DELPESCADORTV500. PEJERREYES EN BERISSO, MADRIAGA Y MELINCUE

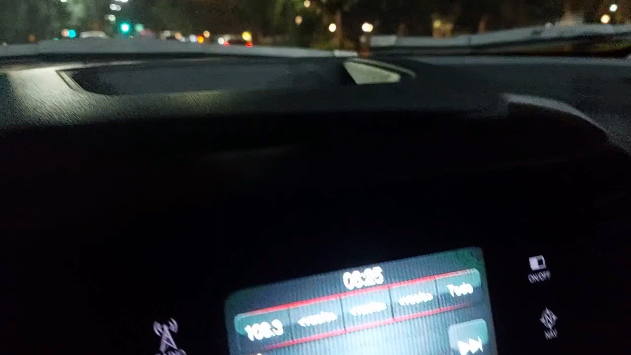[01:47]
Esto es Capital Federal. Vamos a subir a la autopista en poco tiempo, de Buenos Aires a La Plata.